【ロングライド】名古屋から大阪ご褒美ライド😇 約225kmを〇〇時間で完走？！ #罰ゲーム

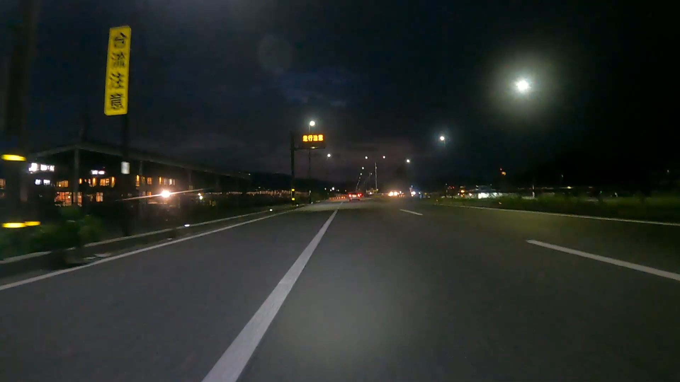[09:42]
はい現在今滋賀県まだ通過中なんですけど琵琶湖着きました見てくださいこの景色って言いたいんですけど真っ暗で走る中は全然わからんはい、ということで本当だったら皆さんに琵琶湖、例えばあのー延暦寺かなすげーな延暦寺と紹介したかったんですけどちょっと時間もないのではい、